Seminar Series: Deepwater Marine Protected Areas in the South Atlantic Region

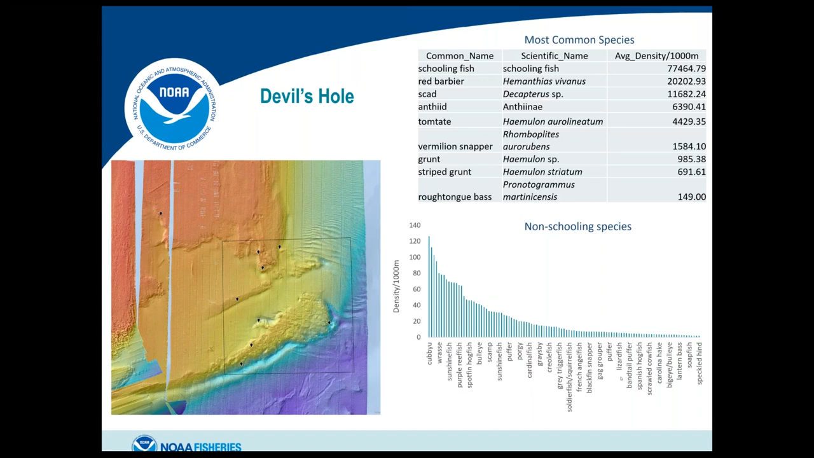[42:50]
And then some of the economically important species that we saw there were greater and elmicoammerjack, scamp, snowy grouper, porgies, gray snapper, gray triggerfish, red snapper, blackfin snapper, marbled grouper, and gag grouper. And then I've got a video of this area as well. So you can see what the habitat and the fish populations look like here.